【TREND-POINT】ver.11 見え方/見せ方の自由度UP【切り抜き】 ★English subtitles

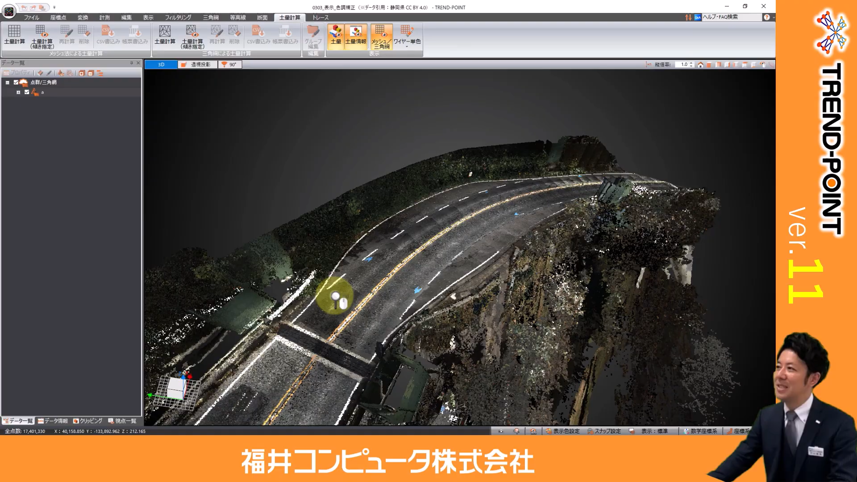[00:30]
従来だとトレンドポイントの視点の移動っていうのはマウスのこのホイールでコロコロに打ったりとか引いたりあとは右クリックをしながらぐるっと
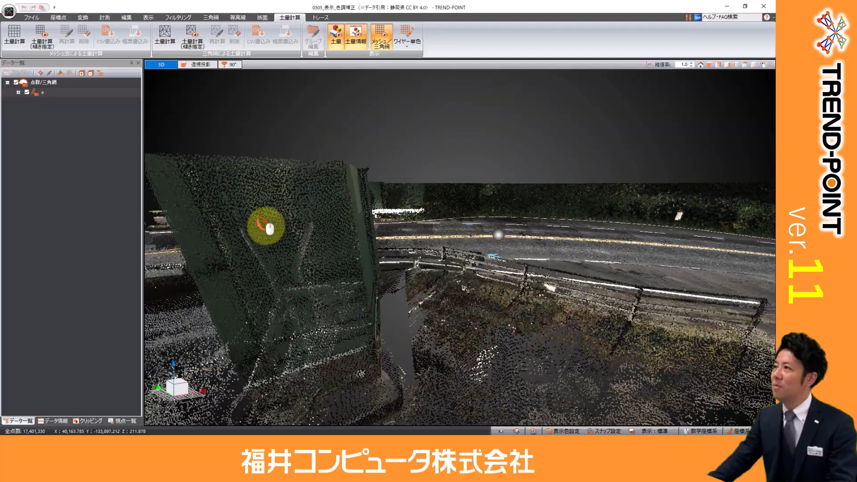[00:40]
回すっていうこういう動きをしてたと思うんですねなんですけれどもこの表示のタブの視点の変更っていうところここですね視点と中視点っていうボタンができましたこれすごくいいですどういうことかというとここに立ってこっち向いた時
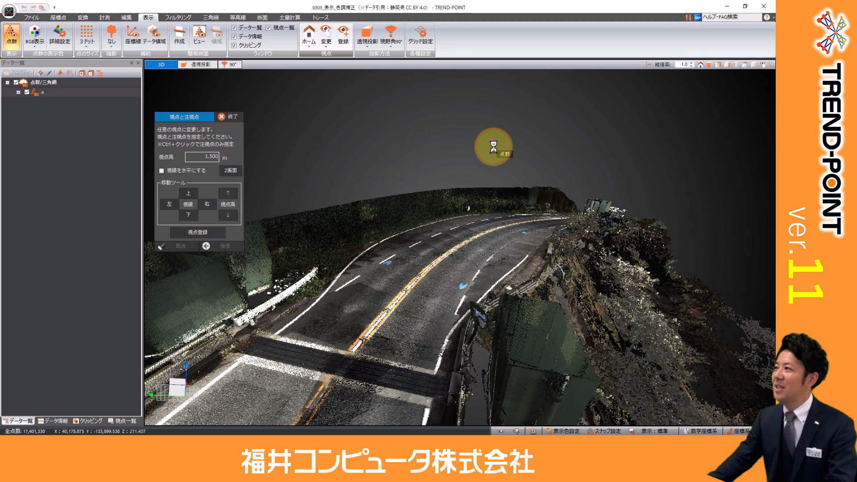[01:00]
みたいなこんな感じで視点を変えれるんですよ例えばそうですねじゃあこの下のところに立って
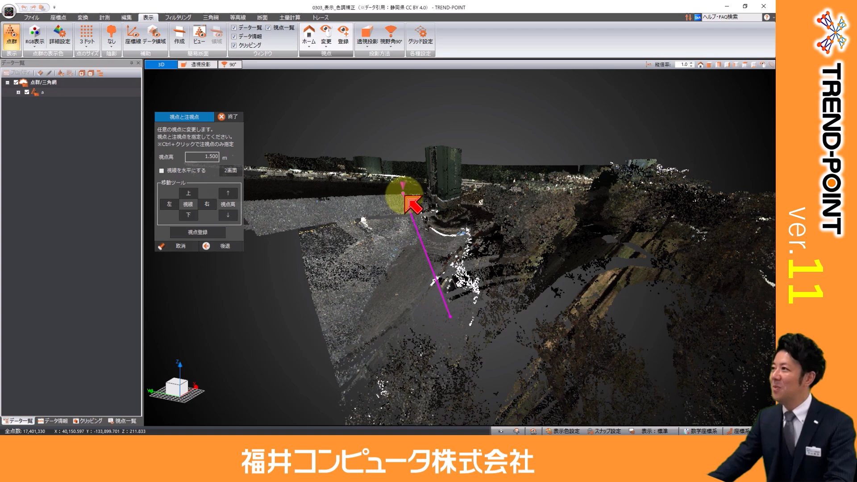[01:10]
上の方を見上げた時みたいなこういう見え方ちょっと視野角が広すぎますからねこんな感じですかね
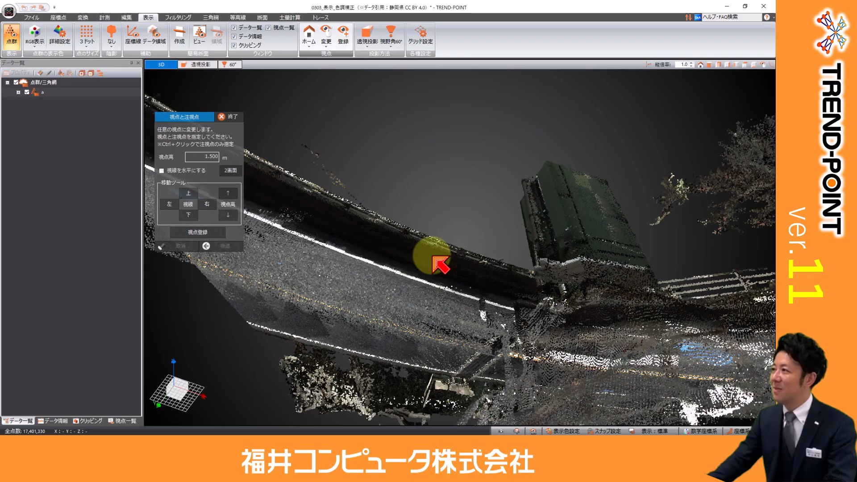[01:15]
上に立って下を見た時みたい
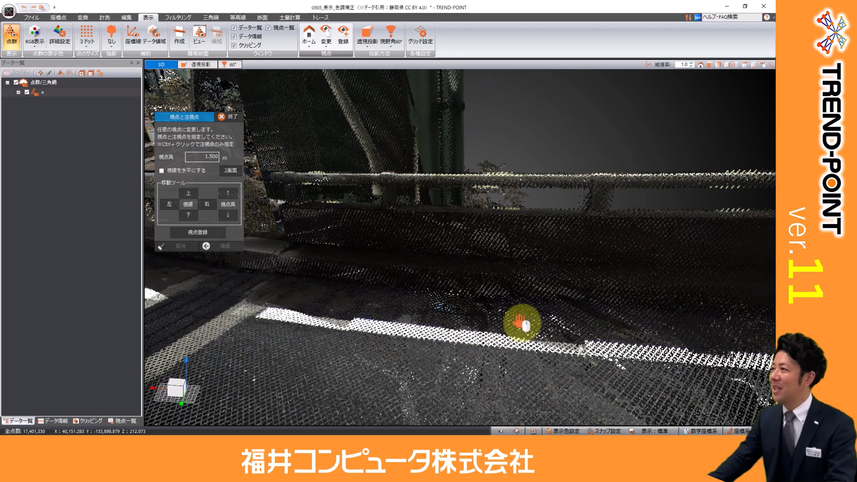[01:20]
なこんな感じのことっていうのができるようになってますでも
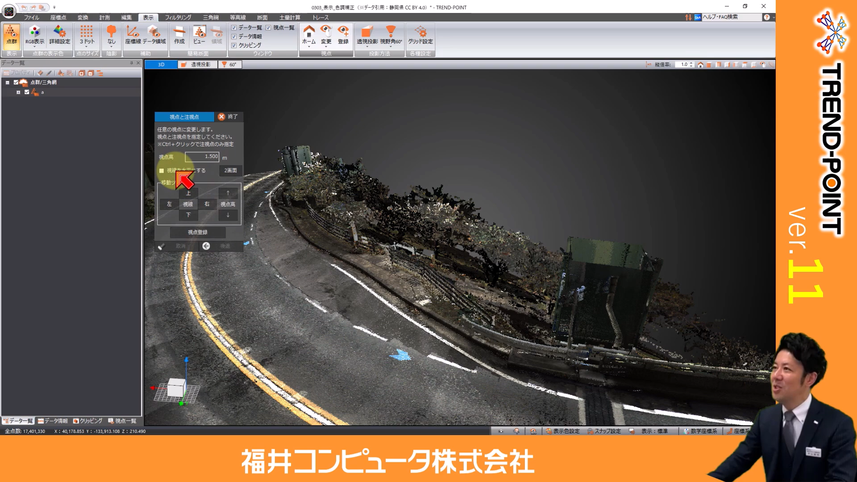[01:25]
ちろん視線を水平にするっていう風なこともできますので航路上でこう見えてますよみたいなこう見えてますよみたいなことができますので視点の移動が非常に楽になりますどこからどう見えるっていうのがピンポイントに見えますこれ一つ覚えておくといいのがトレンドポイントって右クリックでドラッグで回せると思うんですけどこの時にキーボードのコントロールキーを押しながら右クリックで回してあげると
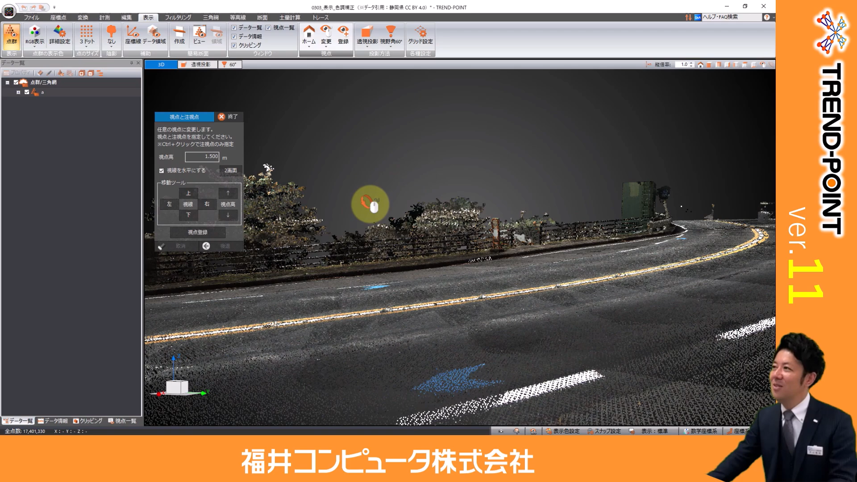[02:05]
の視点操作なんかもできますもちろんこの視点ツールっていうのを使えば
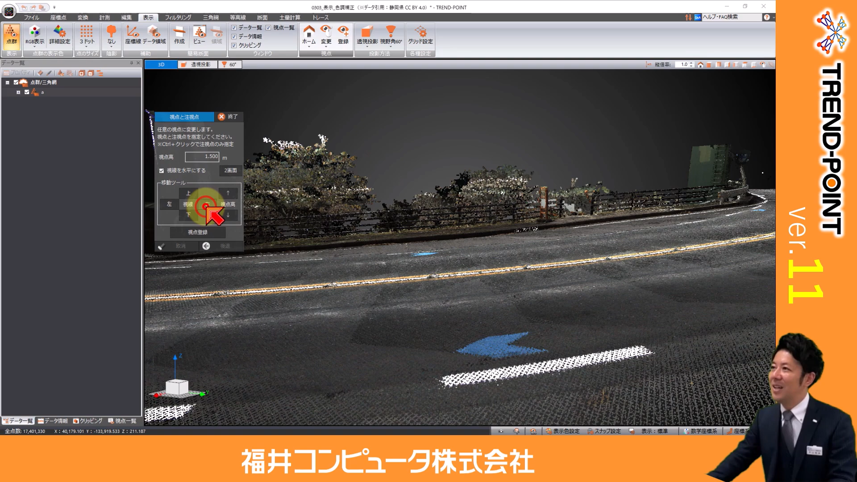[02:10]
ここでもできるんですよね
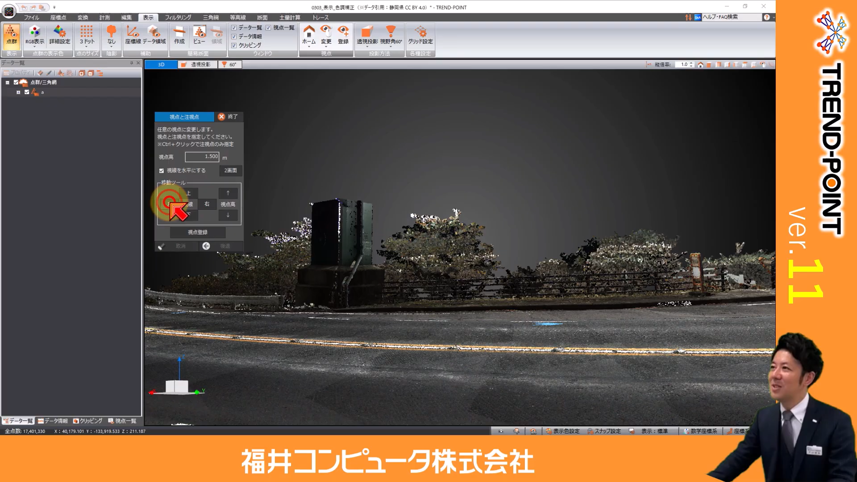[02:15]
ボタンを押すのめんどくさいなっていう場合はコントロールを押しながら右クリックでやっていただければいいかなと思います
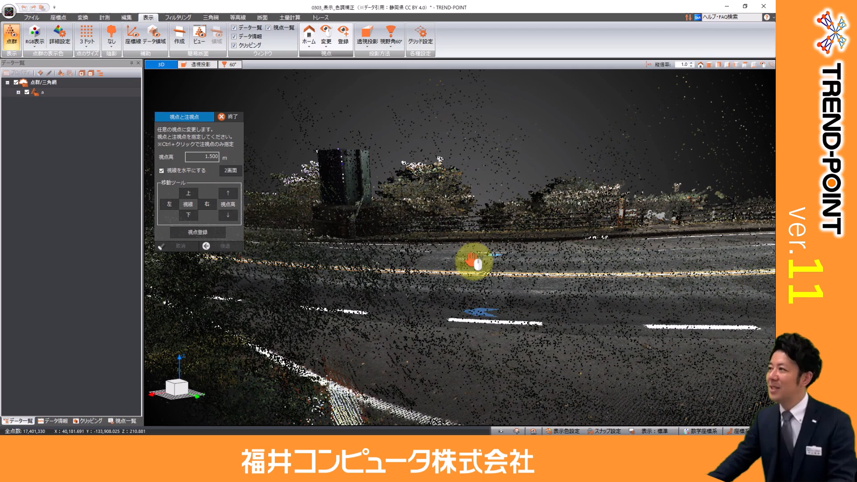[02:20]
そしてこの視点と中視点で視点を変えた時にはそのまま視点の登録っていうのができるようになってますので
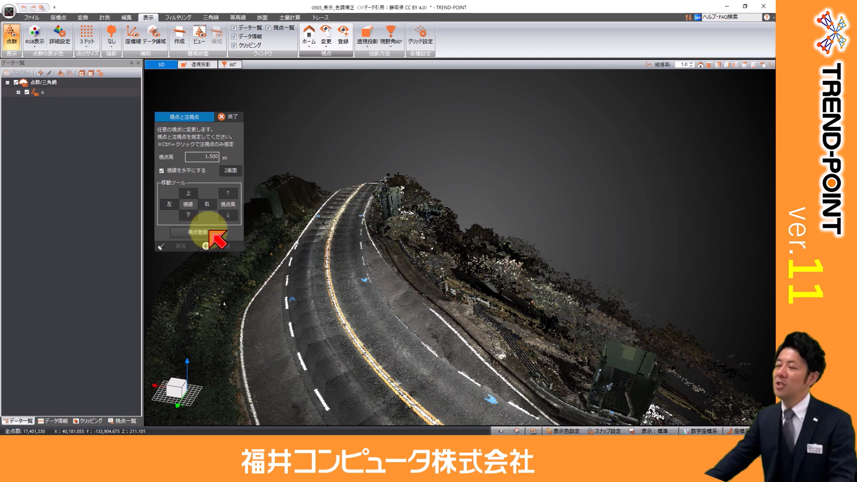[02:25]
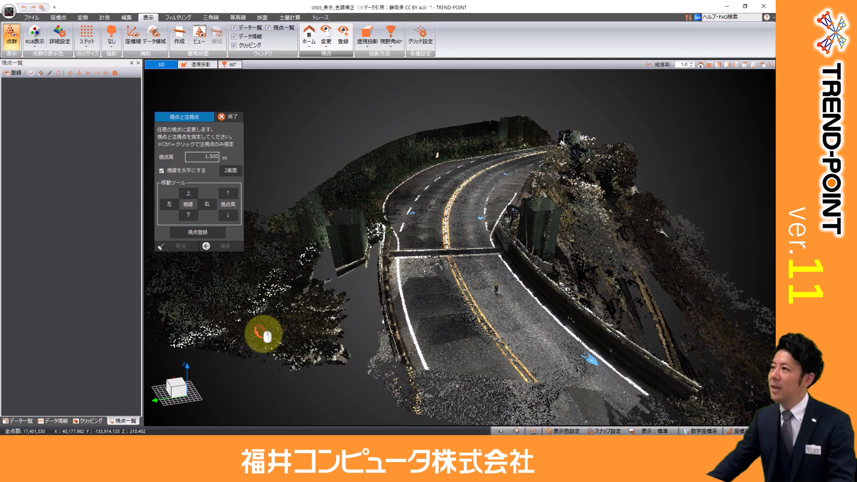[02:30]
例えばここに立ってこっち方向視点登録っていすれば視点を作れますここに立ってこっち方向視点登録みたいな感じでさらにこの視点のバーですね今左側にいますがこれ下に合体させるとですね視点のバーに関しては横にサムネイルが並んでいってくるって結構見やすい感じで
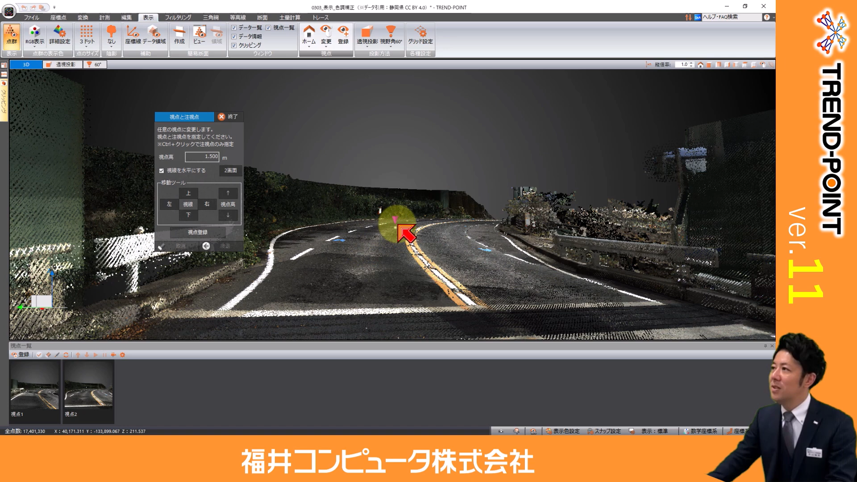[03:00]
視点を作っていけます横長だとやりやすいですよね
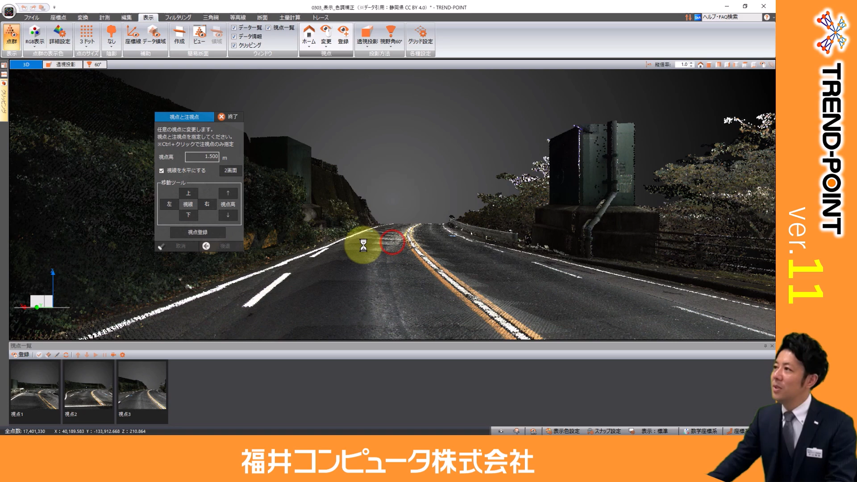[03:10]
このように例えば視点を作っていきました